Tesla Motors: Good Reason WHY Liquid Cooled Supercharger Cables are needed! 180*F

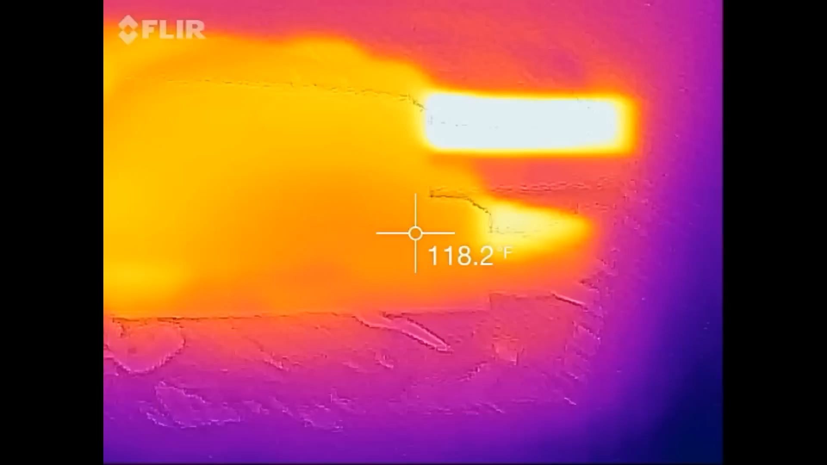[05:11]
On screen: spot 118.2°F
And that is inside the car. That, those are the two high voltage wires.
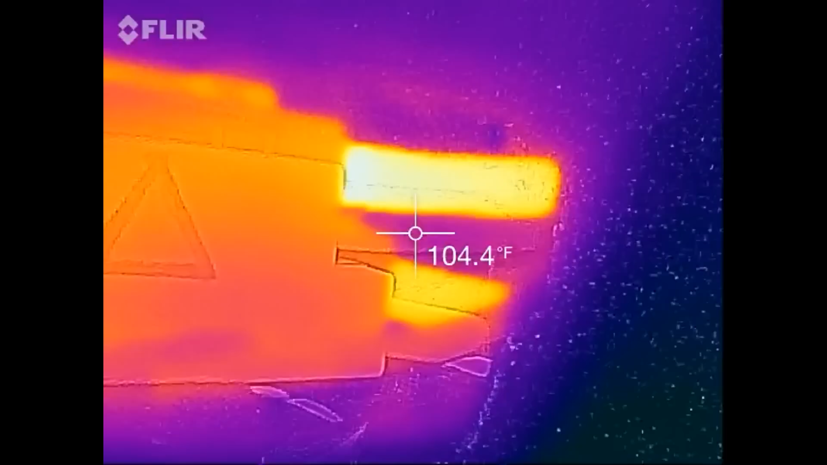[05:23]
On screen: spot 104.4°F
Now, I believe in the newer versions of the car, instead of using two large conductors,
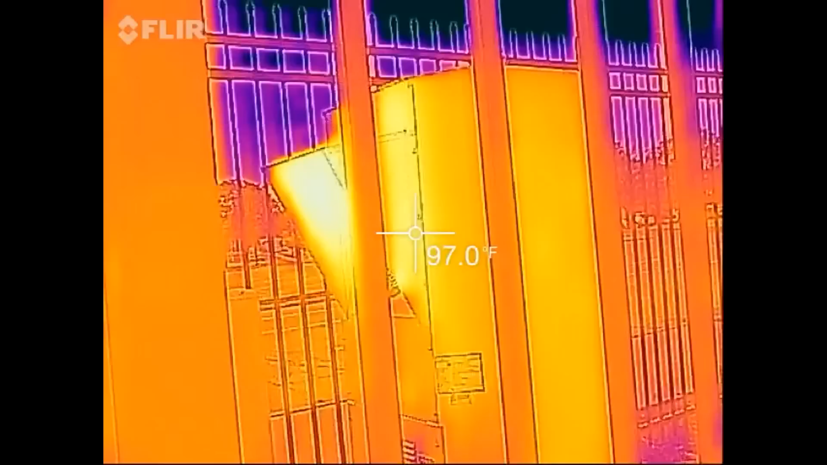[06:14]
On screen: spot 97.0°F
I wonder what we got coming out of the cabinet. Only about 112 out of the radiator here.
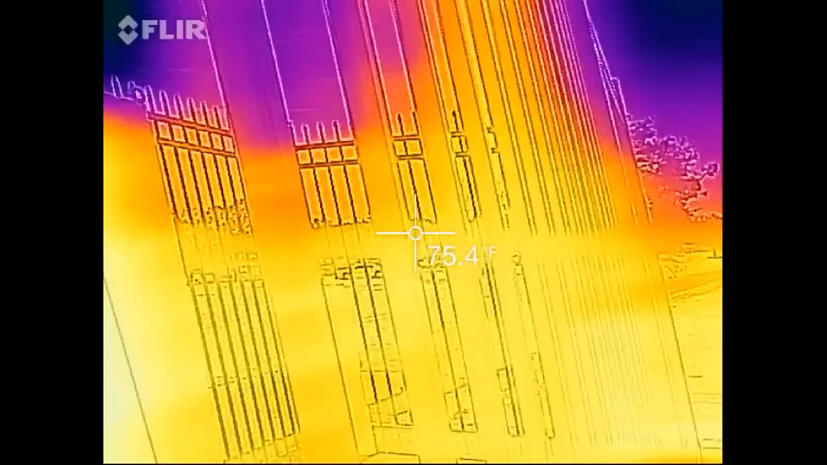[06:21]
On screen: spot 75.4°F
Uh, the car is cool enough where it's not, not even running the air conditioning compressor.
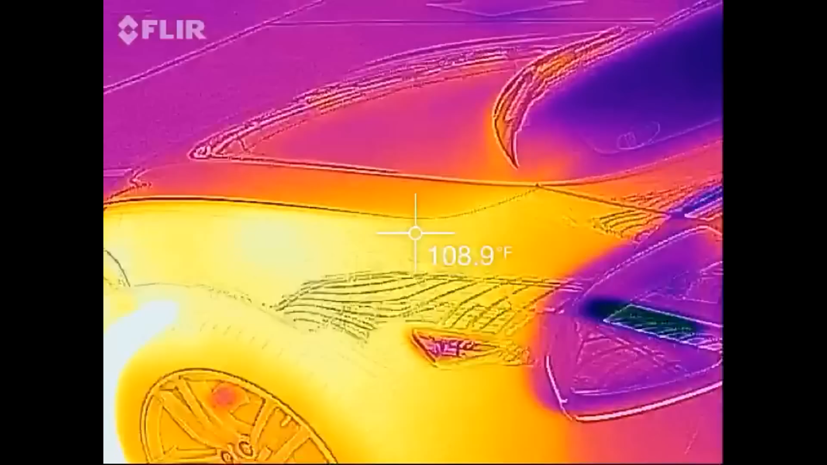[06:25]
On screen: spot 108.9°F
Just the cooling fan.
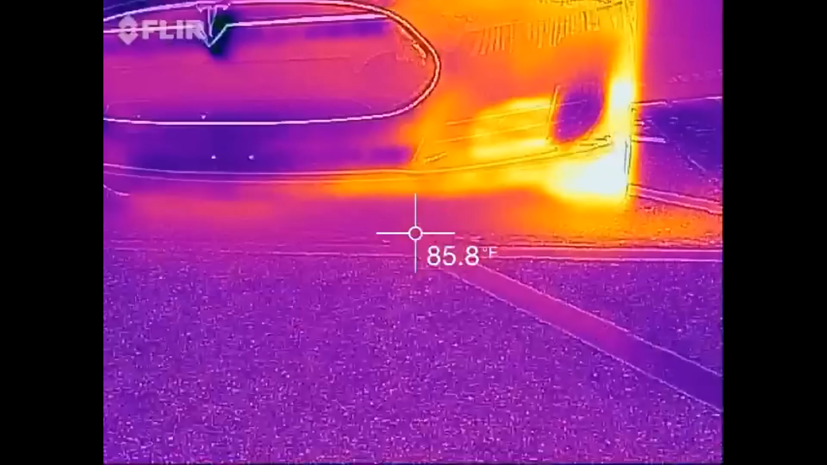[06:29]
On screen: spot 85.8°F
Still a little toasty. So, just my findings.
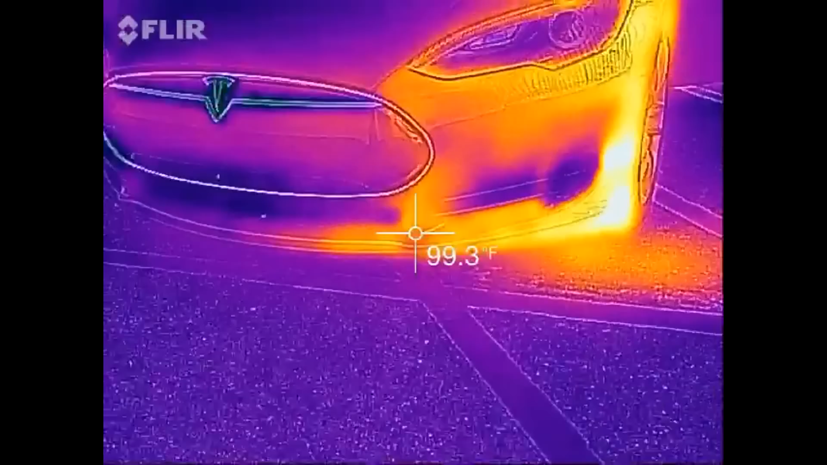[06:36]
On screen: spot 99.3°F
Something interesting to ponder.
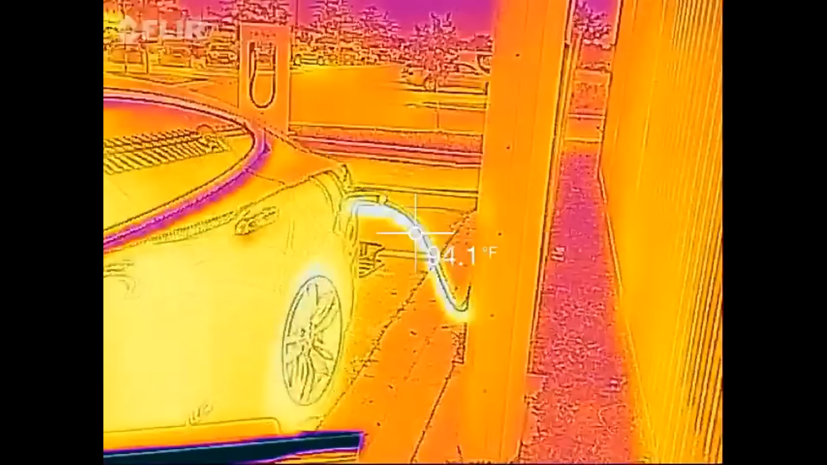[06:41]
Uh, and for those of you that watched the liquid cooled, uh, charging cable,
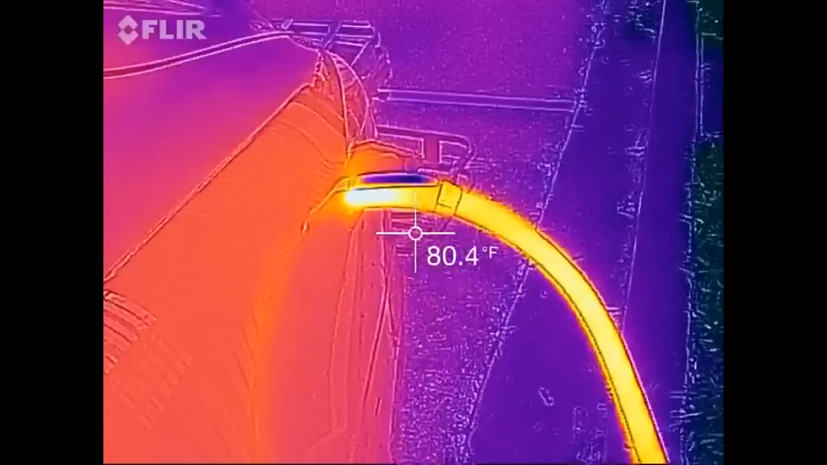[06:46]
On screen: spot 80.4°F
uh, video from when I was in Mountain, Mountain View, California last week, uh, this is significantly, significantly hotter.